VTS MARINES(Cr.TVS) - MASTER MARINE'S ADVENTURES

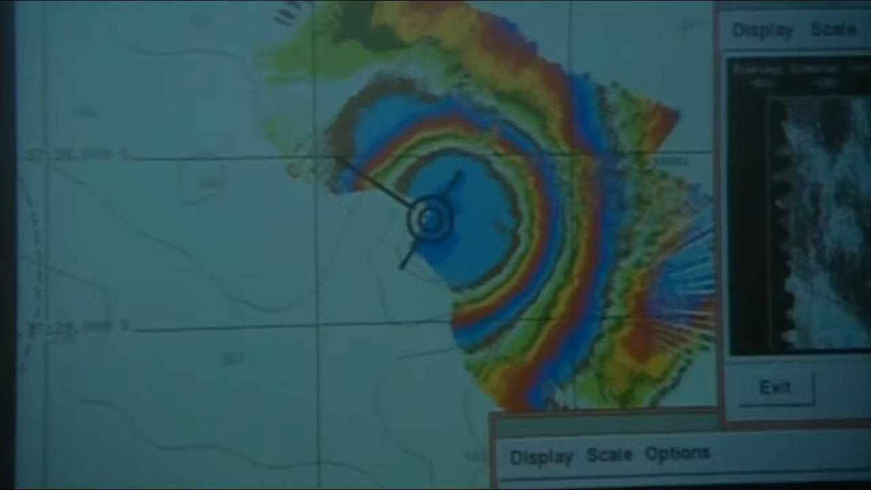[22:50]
and then the concentric circles are the depths as it gets deeper either side of the hill. It goes down to about 600 or 700 metres either side. Under the United Nations Law of the Sea, New Zealand can claim jurisdiction over its continental shelf out to a depth of 2.5 kilometres.